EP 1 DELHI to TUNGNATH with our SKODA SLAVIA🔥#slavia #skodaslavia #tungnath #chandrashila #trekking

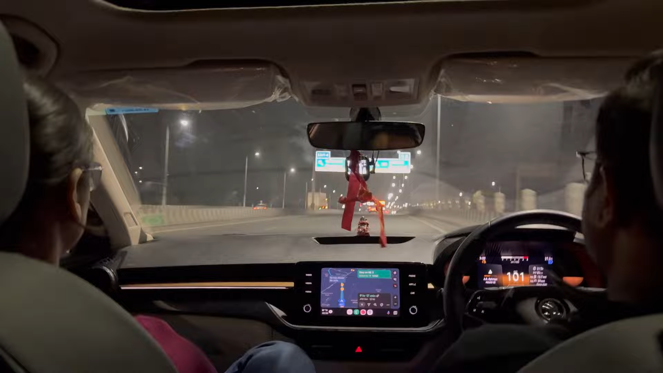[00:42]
मेरेट एक्सप्रस वे और अभी डेशनेशन हमारी 410 किलो मीटर्स बची हुई है नाइन आवर 17 किलोमेटर 15.8 और यह इसमें शहर
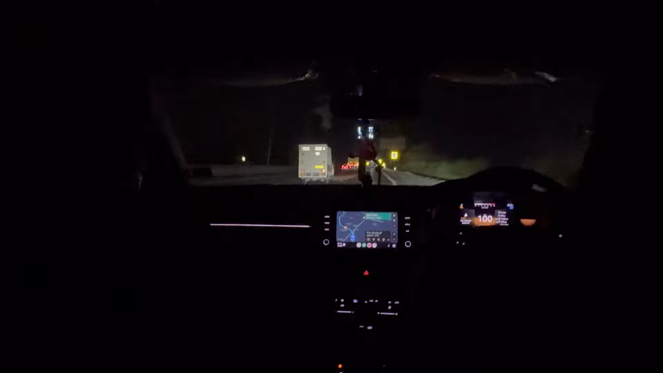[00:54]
का भी है सिर्फ हाइवे हाइवे नहीं है तो फाइनली विए व्रीज आट्वल प्लाजा
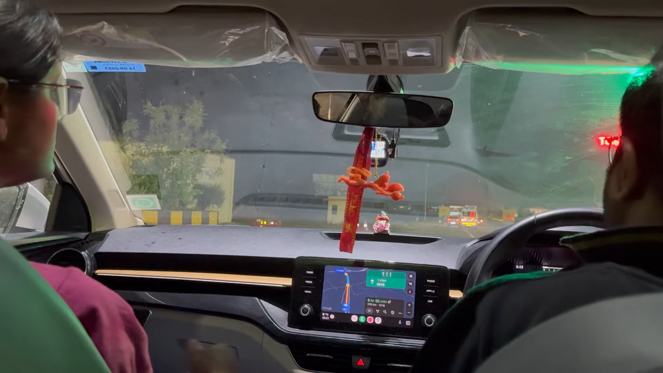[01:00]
सो भाईयों जैसे आप लोग देख सकते हो यार कि ट्रैफिक बहुत ही जादा है और वीकेंड है तो हमारी कोशिश यह है कि हम रिशिकेश
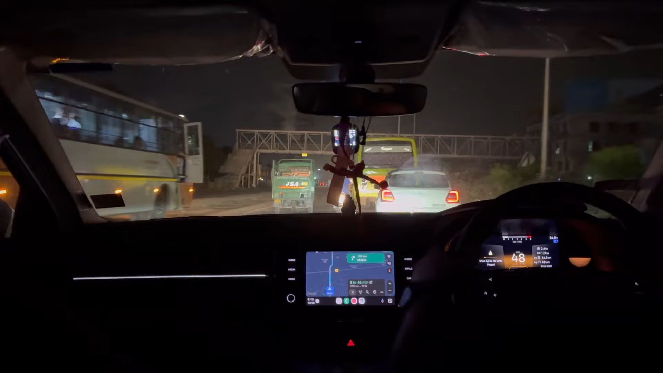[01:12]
जल्दी से जल्दी क्रॉस कर जाए बट इस रोड पे तो नॉर्मली वैसे भी ट्रैफिक रहता है और प्लस
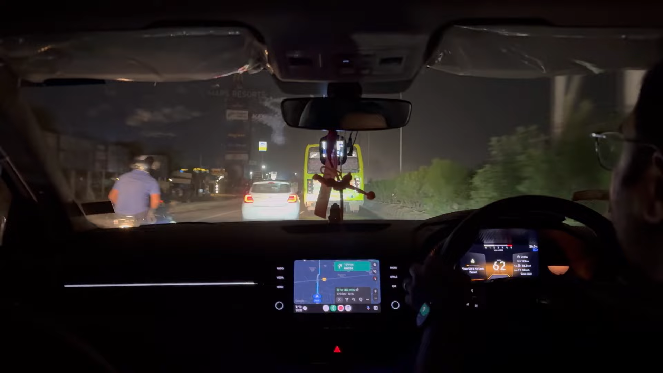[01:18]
इट इस वीकेंड आज स कोई ढाबा